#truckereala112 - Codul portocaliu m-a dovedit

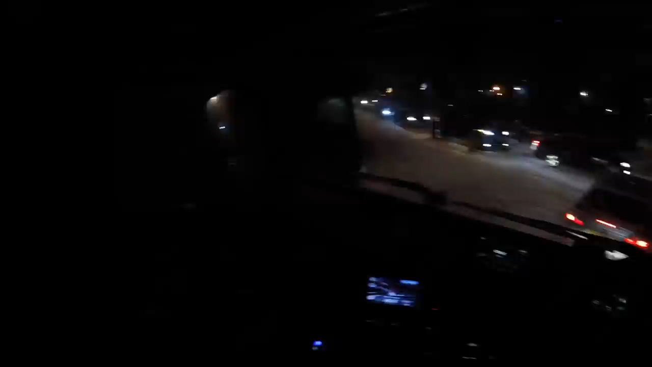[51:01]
Fraților, este ora 8. Țineți minte, am plecat de 4 ore de 20 de kilometri, ceva genul ăsta. Sunt blocat pe aici. Nu știu când ajung, unde ajung. M-am cam mâncat în cursă, vin pe traseul ăsta. Am crezut că fac căcatul praf.
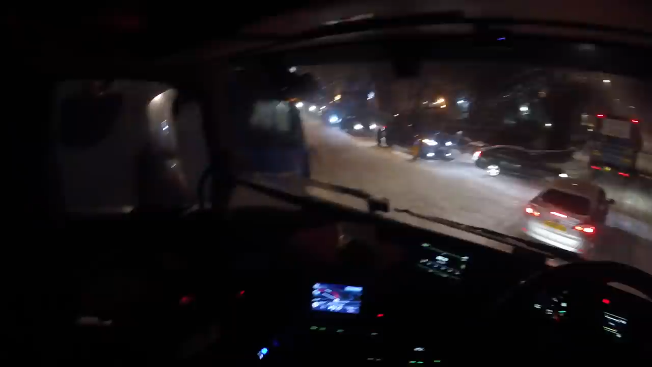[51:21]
Am făcut căcatul praf. Fix căcatul praf am făcut. Fix căcatul praf. Colegul ăsta nu știu ce vrea să facă. Îl patinează, cred că e gol. Vrea să se suie pe o bordură, nu știu, cred că vrea să se parcheze aici. Pentru la noapte, habar n-am.
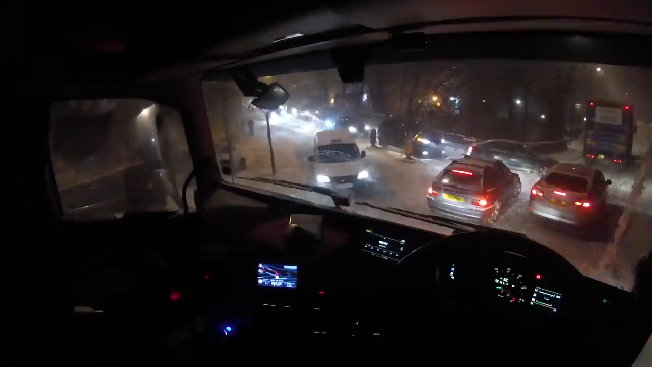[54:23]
poate ajungeam, bă frate, nu cred că acolo nu era zăpadă, că și acolo era jale. Jale pe vale. Asta nu știu ce a vrut să facă cu BMW-ul ăla. Hai, boșilor! V-ați gândit voi ce să faceți. Ce aia, mă, că pe aici nici n-are loc să treacă mașină pe lângă tine.